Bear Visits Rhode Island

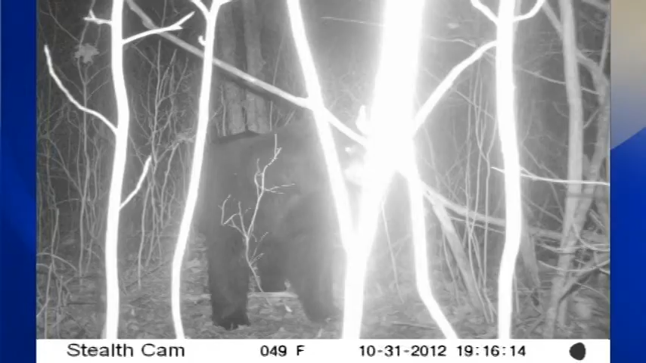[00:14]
Snapshots of a bear in the backyard.
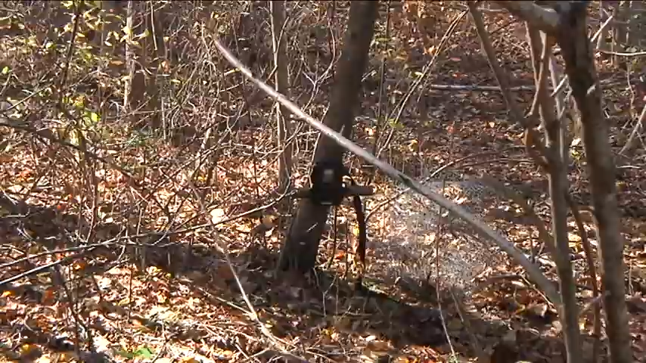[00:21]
A North Kingstown resident set up this camera after the bear showed up once before and fed on the homeowner's chickens.
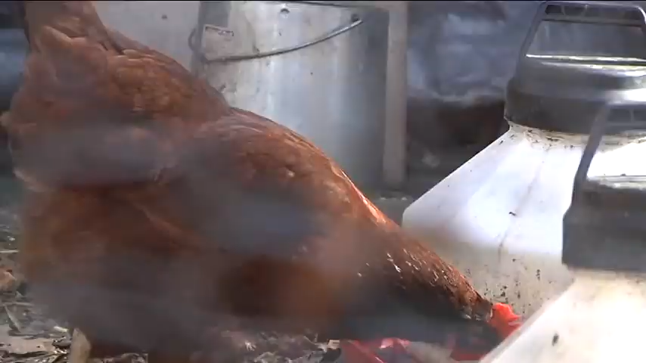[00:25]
And this bear left his mark. Check out the paw print. It's a big guy.
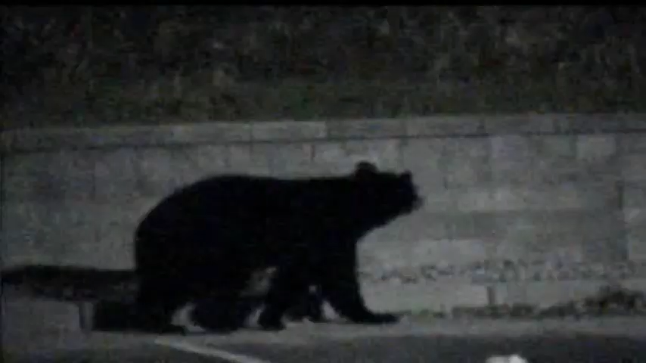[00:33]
Now, no one can say this is the same bear caught on camera roaming through a Cranston neighborhood recently and possibly seen in South County, but DEM officials were called in.